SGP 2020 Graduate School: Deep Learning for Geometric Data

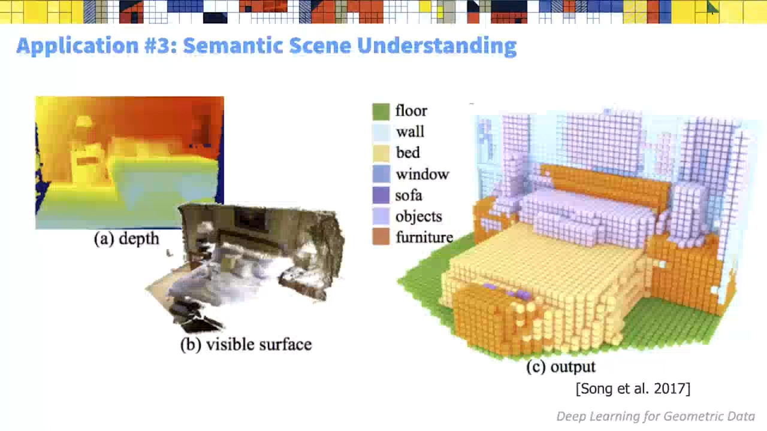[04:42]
labels them as floors walls beds windows etc and finally uh as a final example here's a preview
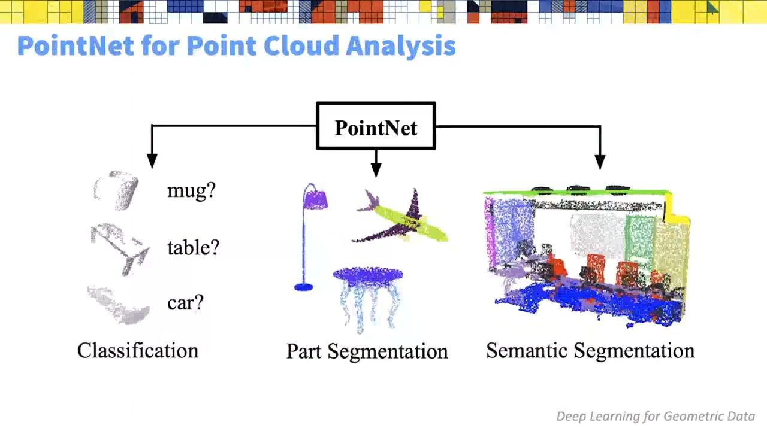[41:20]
so this uh this point net was a revolution in this area and it was shown that it works surprisingly well for classification for segmentation both parts segmentation and semantic segmentation
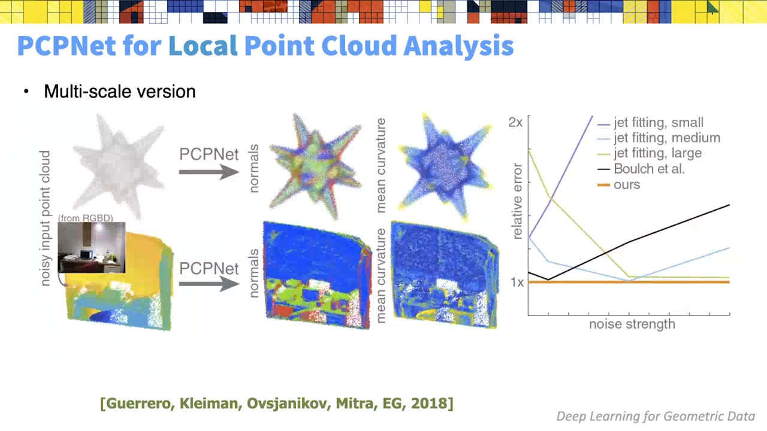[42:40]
used uh for a different task for evaluating per point attributes in this case normals and curvature as
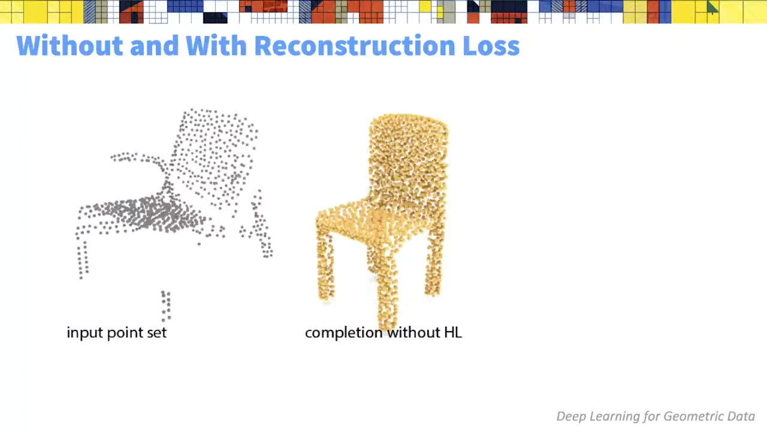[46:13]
approach we would get a completion but it can be quite different than the original point club with ours because we have a house draft loss we can we can get a completion that retains the original point set and only completes parts that are missing in the original point set
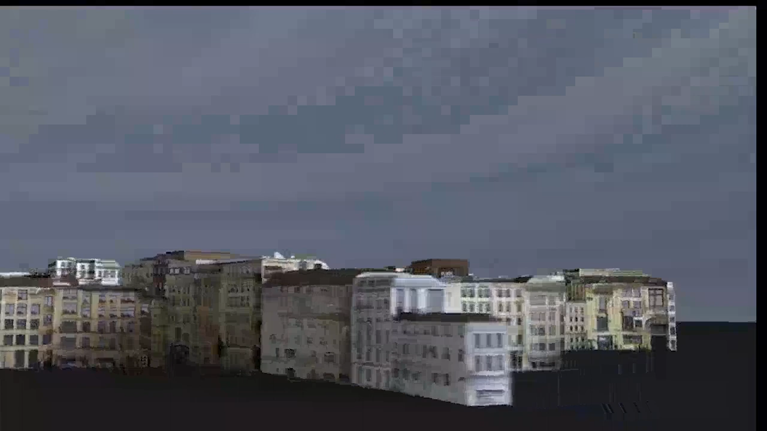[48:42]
you can see the completion results here with
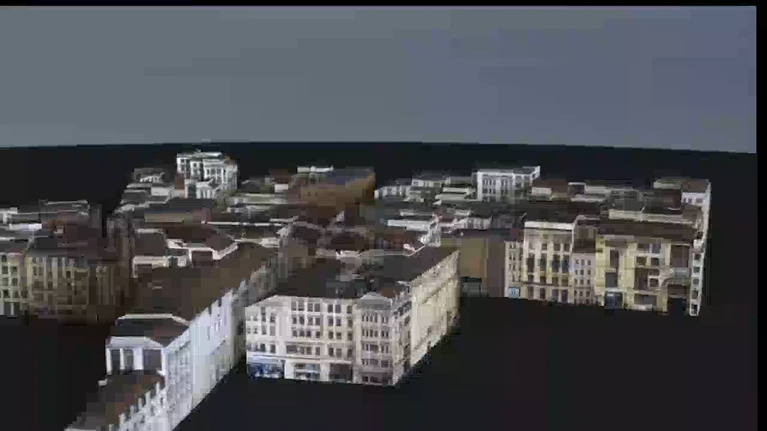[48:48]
both the geometry the details of the roofs the the facade elements on the side
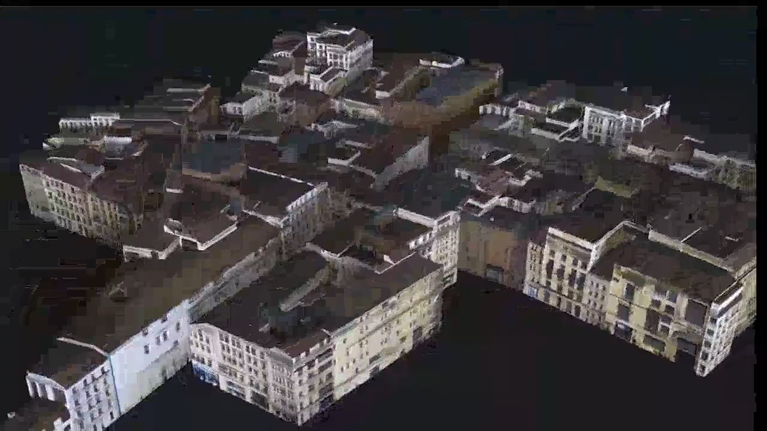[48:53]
as well as the texture on the different parts there's several artifacts if you look close but uh being a semi-supervised method the results are
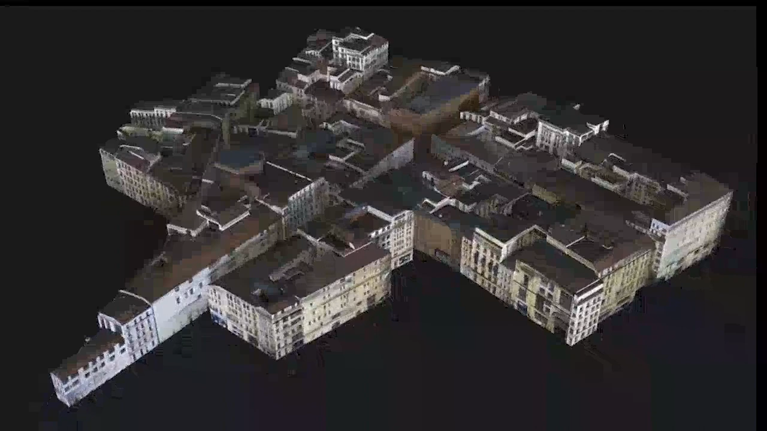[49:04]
are quite good at such a large scale so to recap at this point we have seen the point-based method that the that directly works on points without having um to to quantize the space it is memory hungry and we are missing the array construction and we have a cdpr paper this year that we call the lean point net that allows much more efficient